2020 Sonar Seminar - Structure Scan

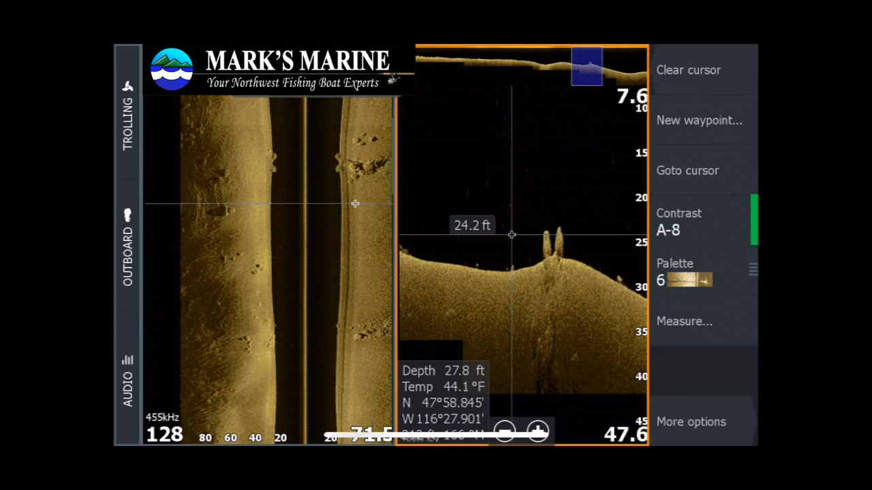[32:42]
On screen: depth 27.8 ft, water 44.1°F
And there's that same bass in the downscan and our suspected pike.
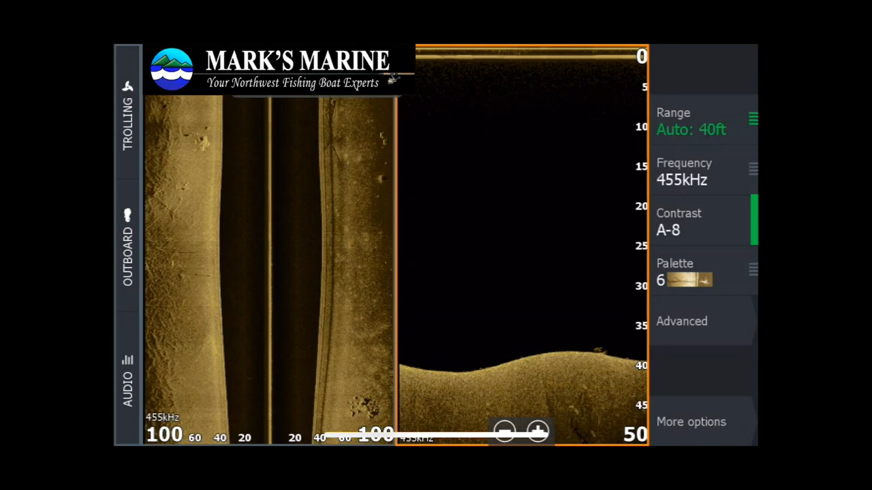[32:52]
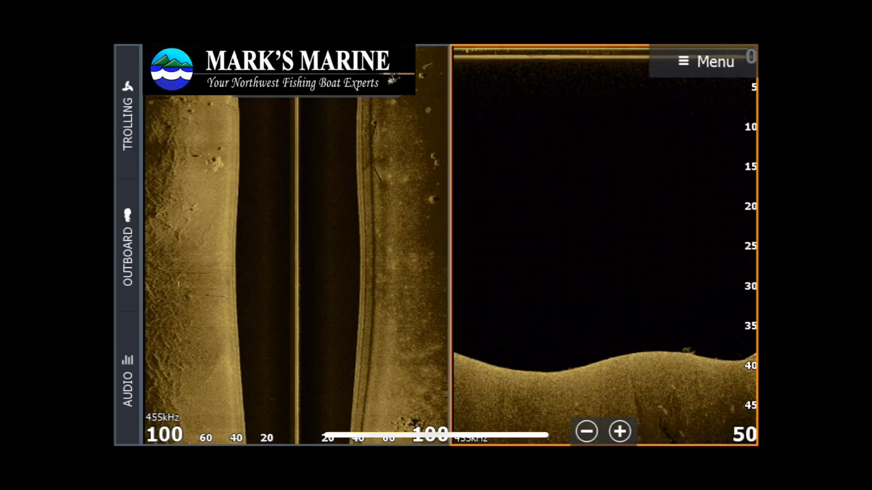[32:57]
We've got a school of fish right off this rock. And again, we're looking for the dandruff for rice shapes. Note these large shadows out to the side. These indicate taller objects out to the side of the boat on the port side.
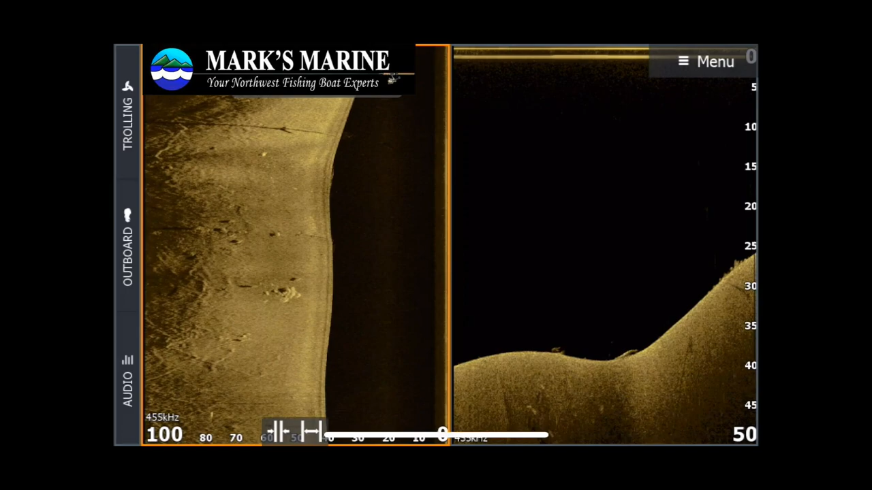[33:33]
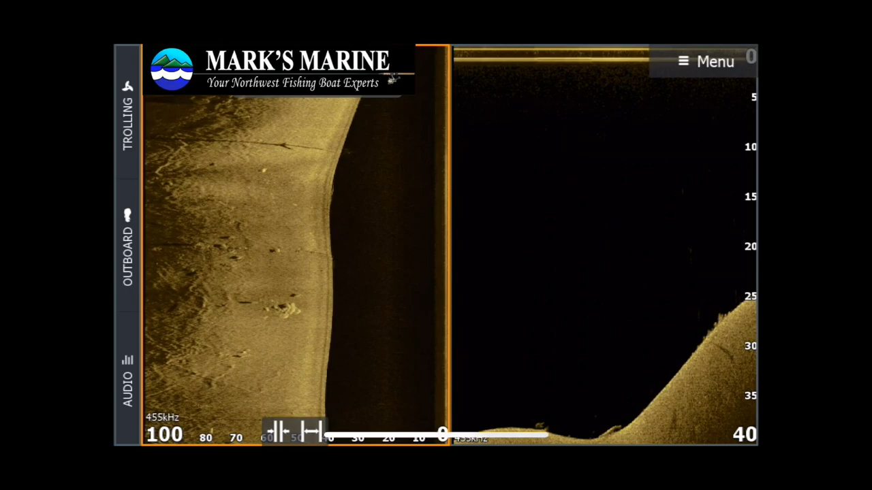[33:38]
Cool underutilized tool is the overlay on top of the chart. I run this pretty frequently because you can miss stuff. When you're looking at it on the chart, you have a large historical view of everything around the boat. I usually use a blue color palette in this particular case with a little bit lower contrast ratio.
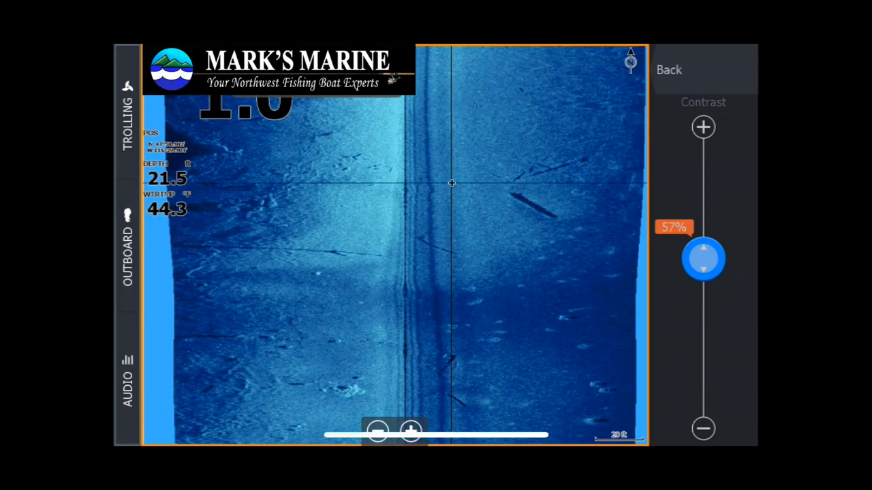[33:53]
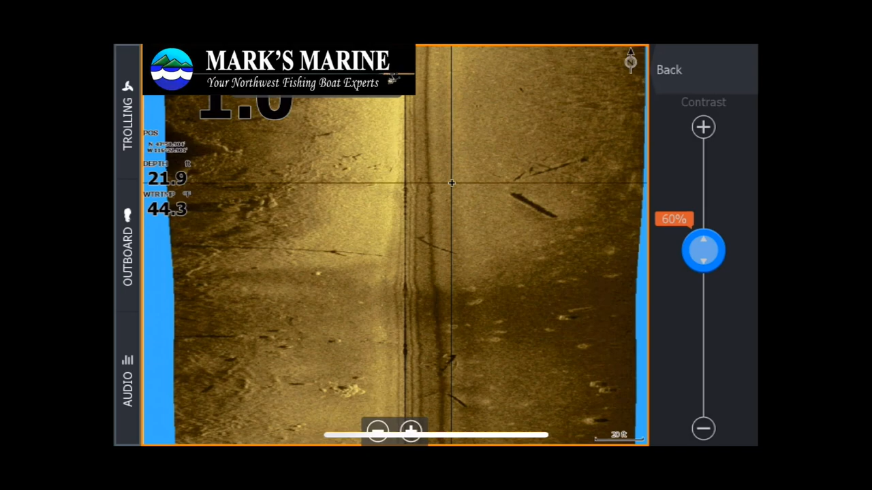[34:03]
I think the brown is more effective, but when I'm looking at a chart, I typically like the blue because water should be blue.
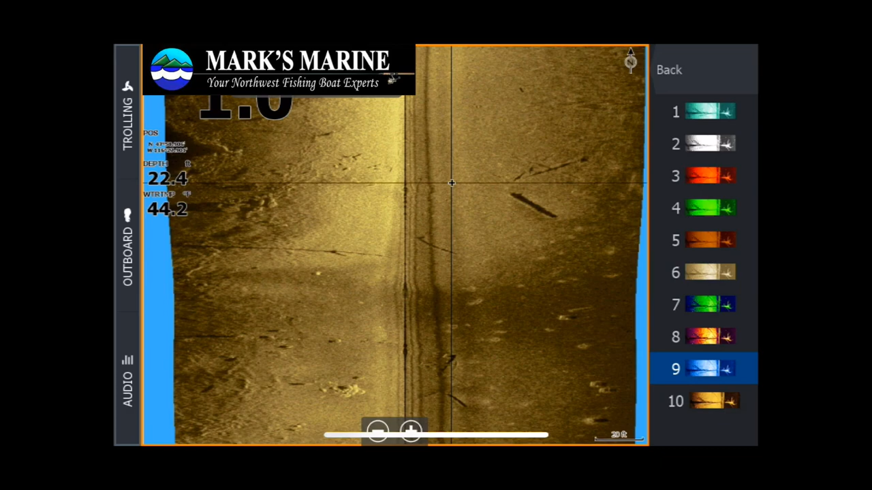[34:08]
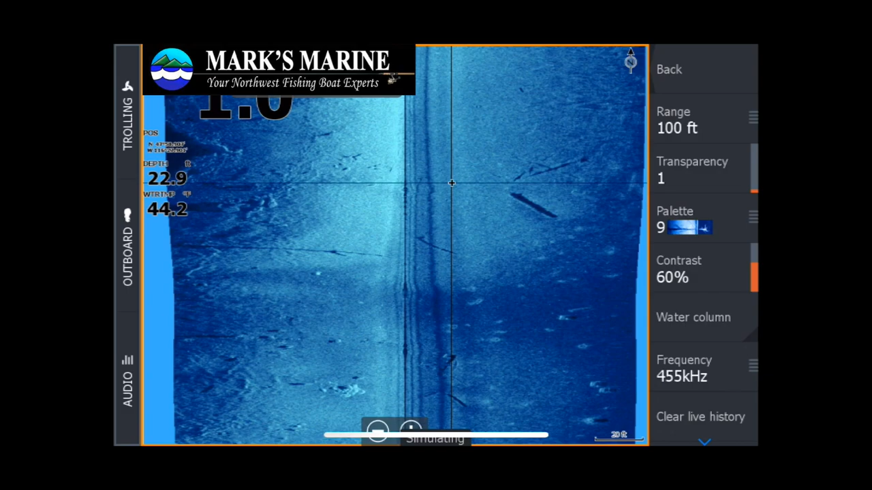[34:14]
And again, just like before, I like a little bit lower on the contrast scale.
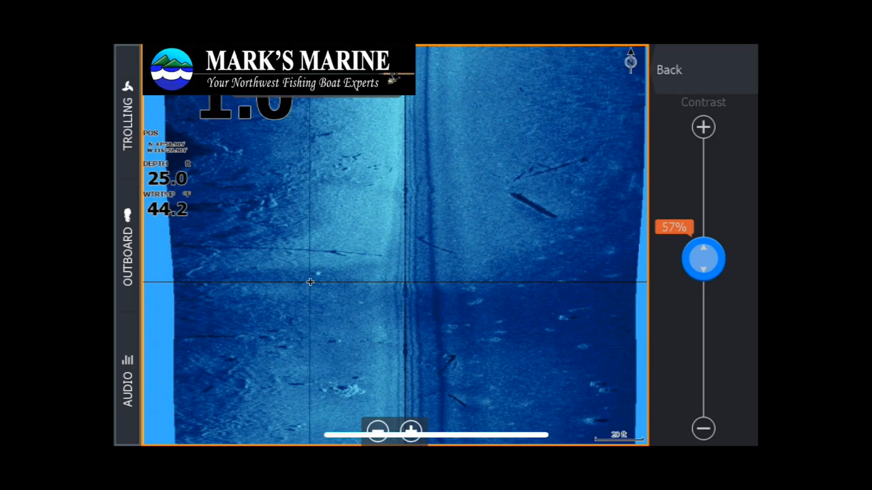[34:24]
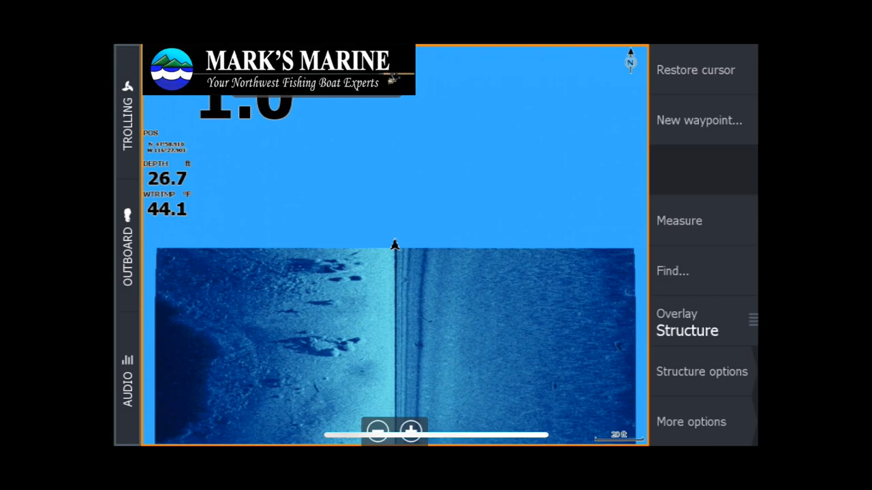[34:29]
On screen: depth 26.7 ft, water 44.1°F
Remember, with structure scan, objects may be closer than you see on the chart, but they'll never be further away. I still get a very good idea of everything around the boat.
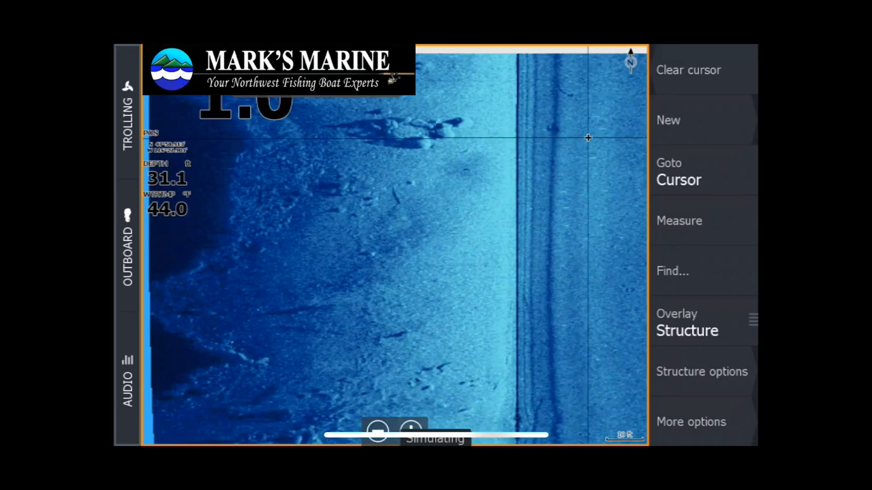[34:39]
There's a couple of logs laying on the bottom there.
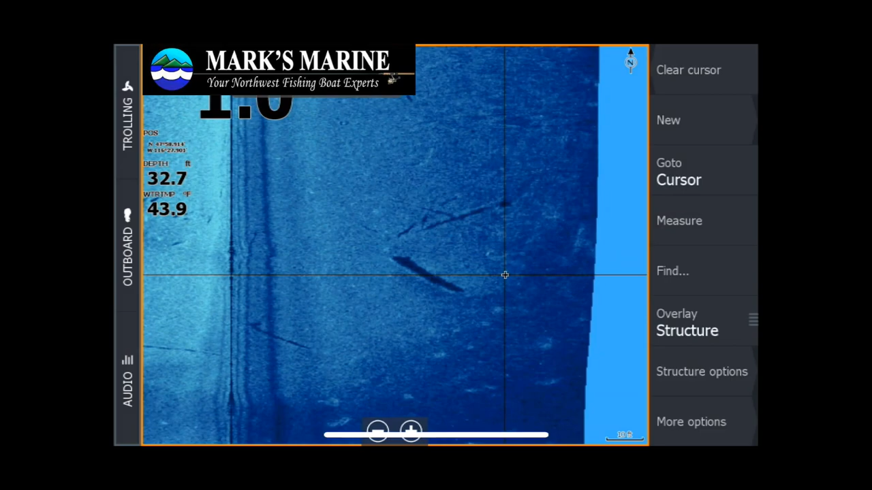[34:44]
On screen: depth 32.7 ft, water 43.9°F
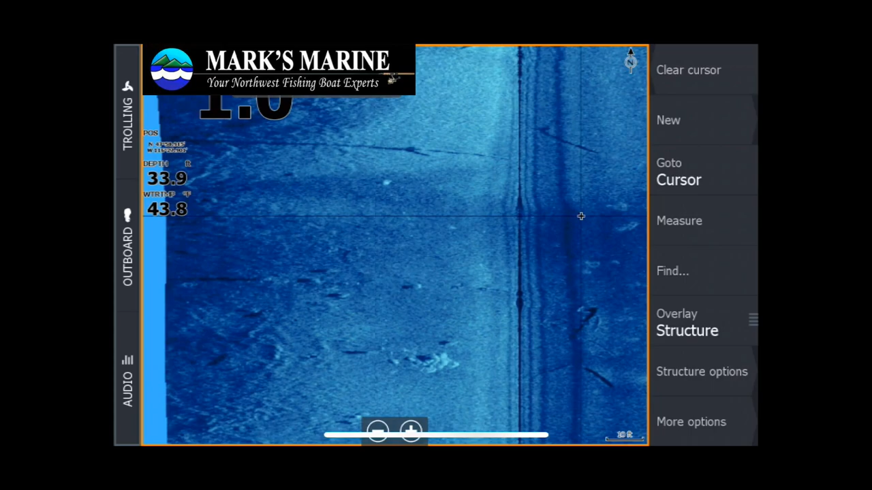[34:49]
And a fish hiding in that rock pile.
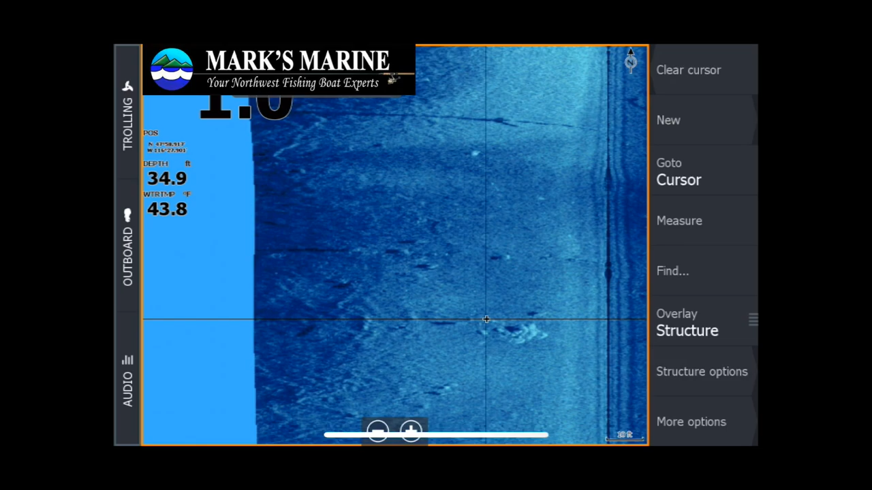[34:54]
On screen: depth 34.9 ft, water 43.8°F
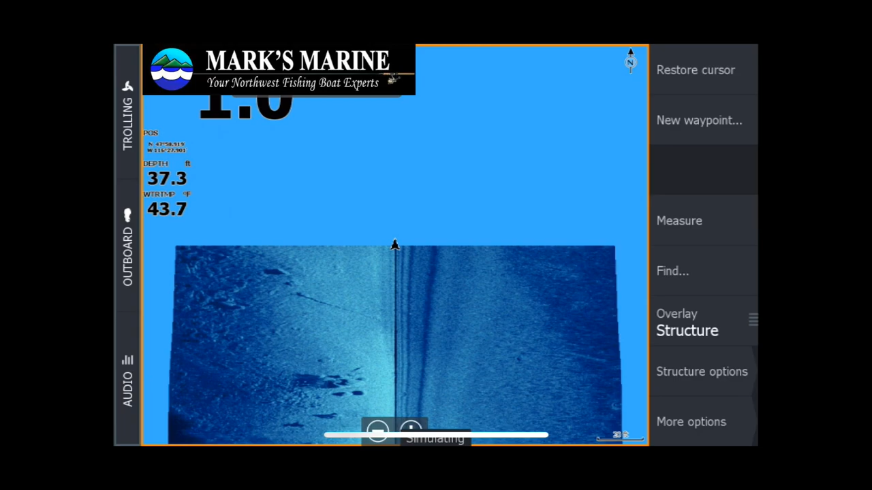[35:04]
On screen: depth 37.3 ft, water 43.7°F
Let's switch to a side scan view. While the overlay is nice, the side scan's a higher resolution than you can get with the overlay, just because we don't have as much processing power for the overlay.
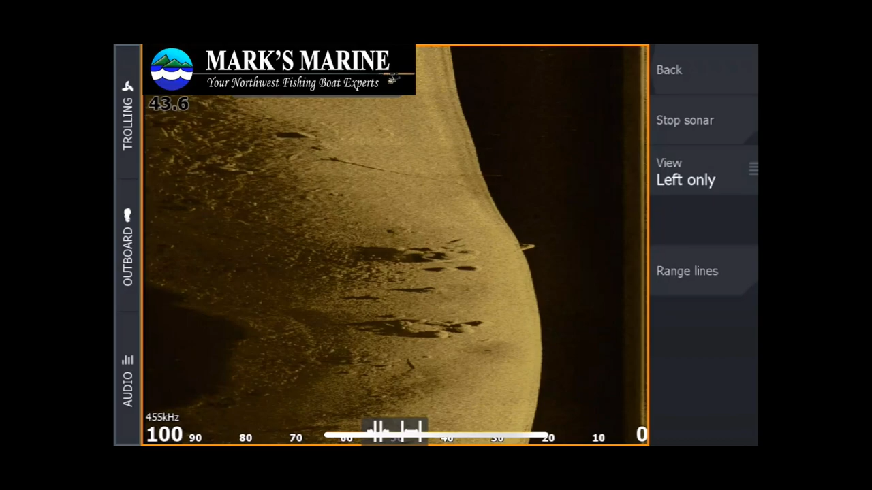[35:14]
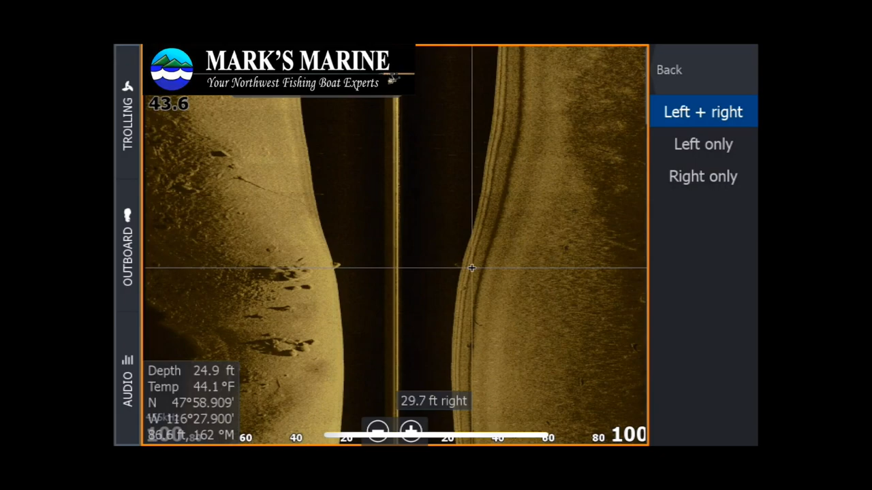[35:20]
On screen: depth 24.9 ft, water 44.1°F
And again, there's some dandruff or snow shapes right next to that rock pile, so we've got some fish on that structure.